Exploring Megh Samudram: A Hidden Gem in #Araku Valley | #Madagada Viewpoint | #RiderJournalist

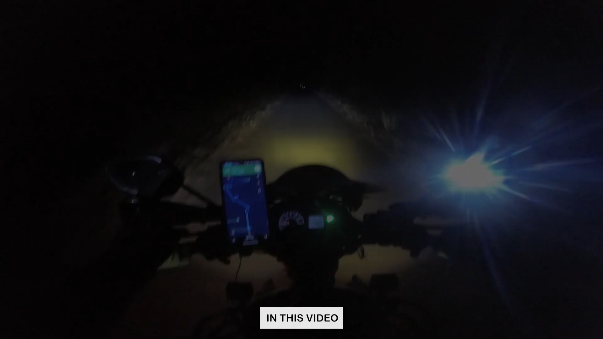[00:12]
শুধু সামনে একটা গাড়ি যাচ্ছে, গাড়িটাকে দেখে দেখে যাচ্ছে, কি রাস্তা রে, এখানে পড়লে রাস্তা ভাঙা একদম অবধারিত।
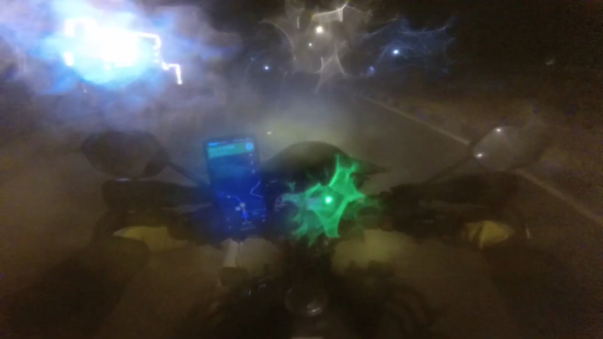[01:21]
তার কারণ রাস্তা পুরো কুয়াশায় ঢাকা একেবারে।
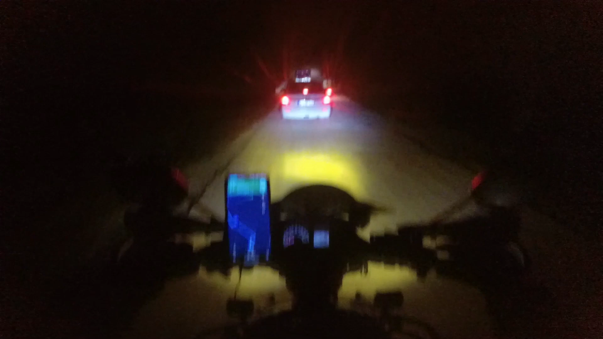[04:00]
কোনো তাড়াহুড়ো নেই, কোনো তাড়াহুড়ো নেই, একদম পিসফুলি গাড়িটার পিছনে পিছনেই যাব। ওরে বাবা, নিচে আবার খাল বিল কিছু রয়েছে।
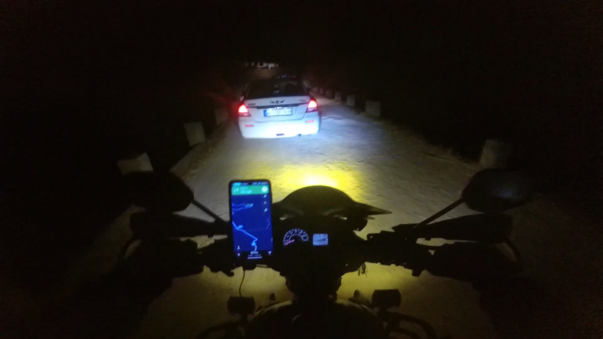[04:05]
এখান থেকে পাহাড়ে ওঠা শুরু হলো। আরে ইয়ার, দেখতে পাচ্ছি না, হাই বিমটা মেরে বা বেরিয়ে চলে গেল। এ ফিউ মোমেন্টস লেটার, এই শেষের 5 মিনিট, কি থ্রিলিং! ও শুধু উপরে উঠেই চলেছি, সিমেন্ট বালি স্টোনচি কি নেই রাস্তাটাতে। ওরে ভাই ভাই, পুরো অন্ধকার, ঘুটঘুট করছে।